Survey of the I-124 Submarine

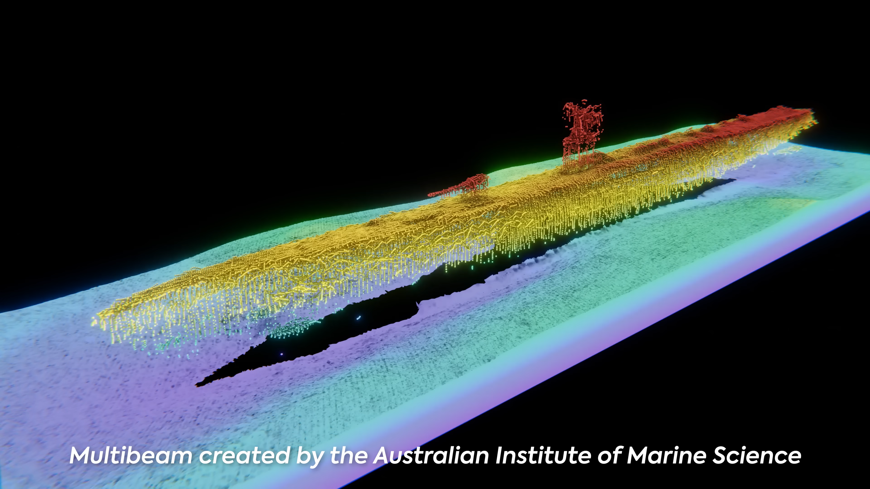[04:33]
It's not really clear what's going on around the conning tower.
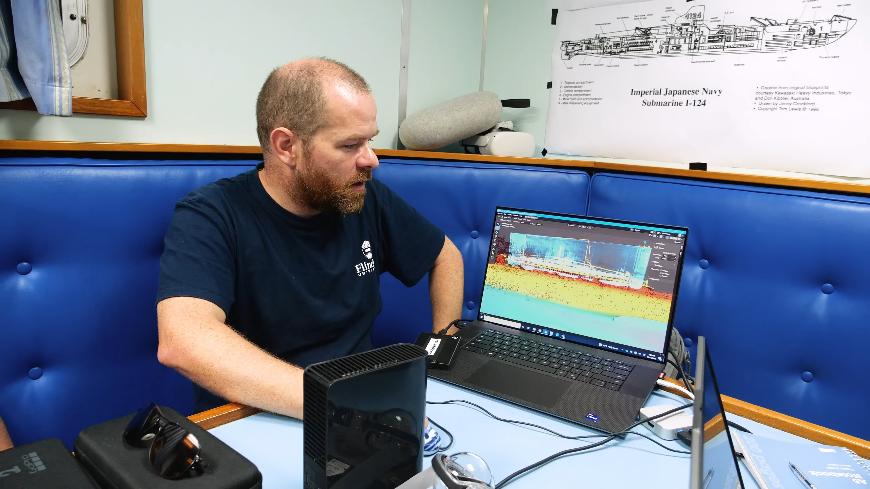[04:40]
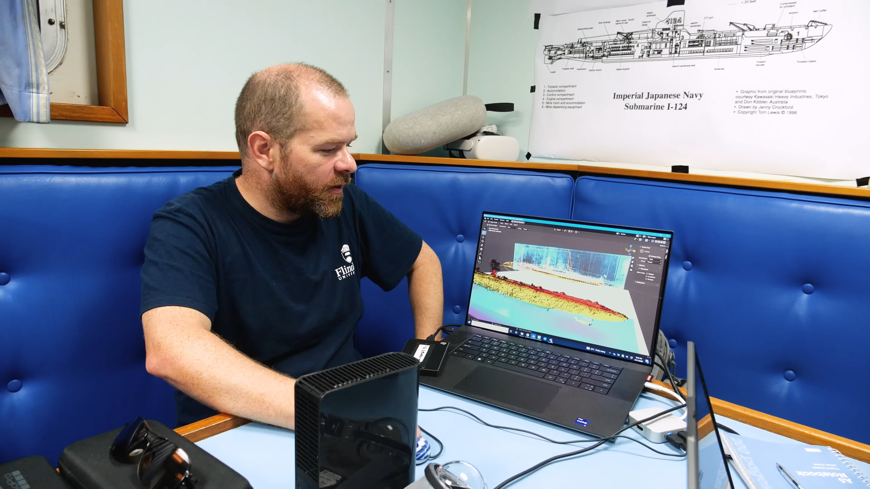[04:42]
The other thing about the point cloud is that
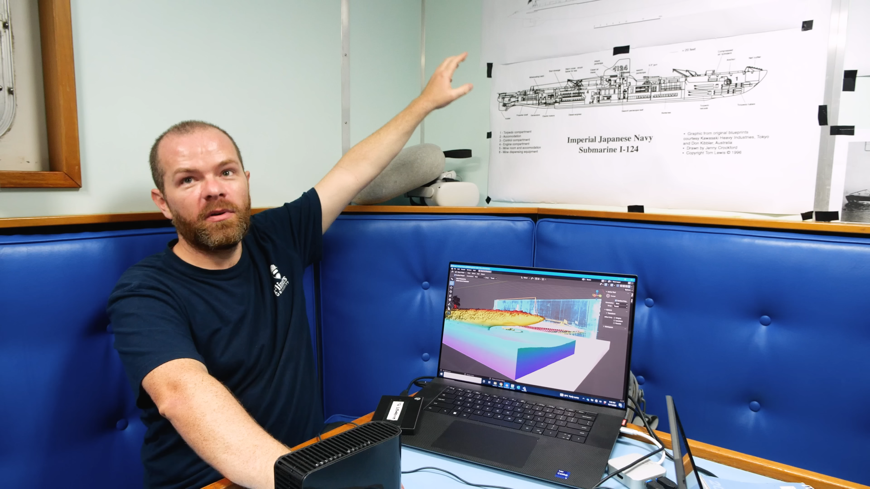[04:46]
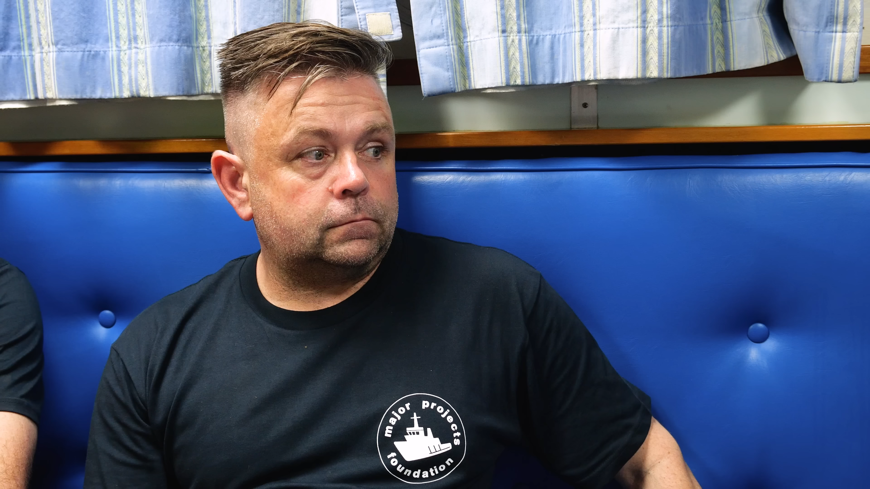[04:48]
So there may be even an open hatch of some kind.
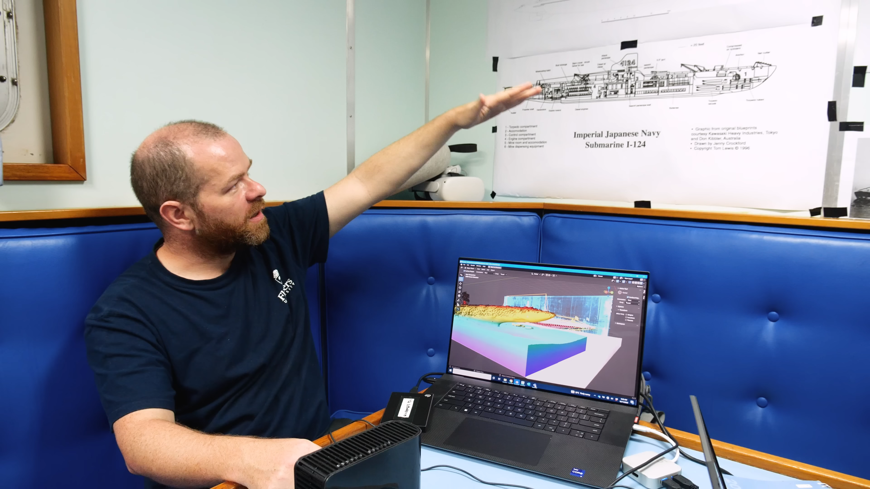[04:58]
Maybe it got a bit damaged when it hit the seabed.
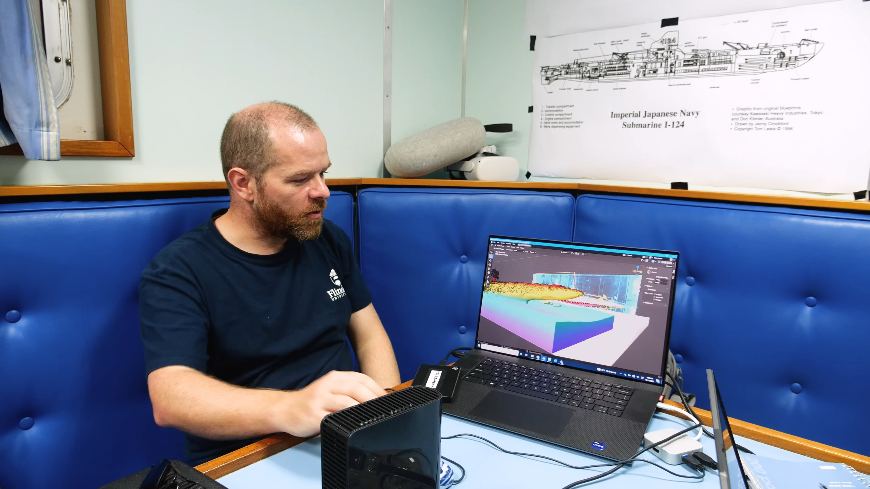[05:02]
Who knows?
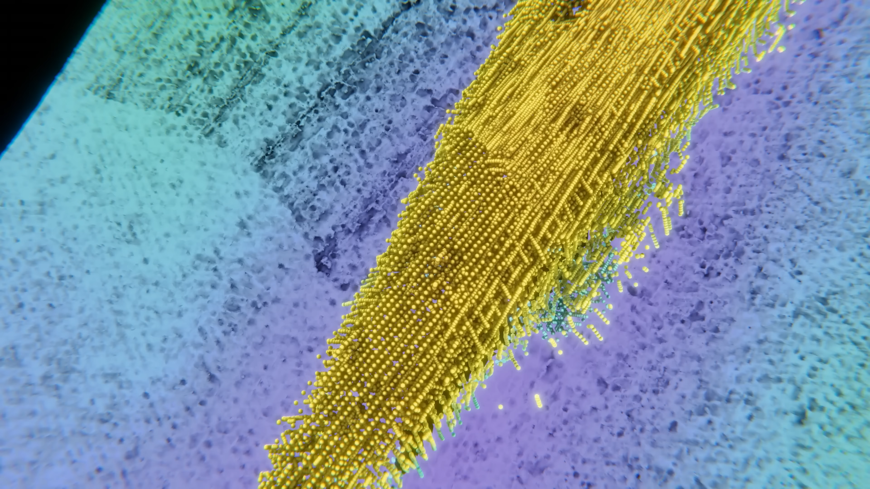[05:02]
the multi-beam records it from the top down. So where the weakness in that data is the side stuff.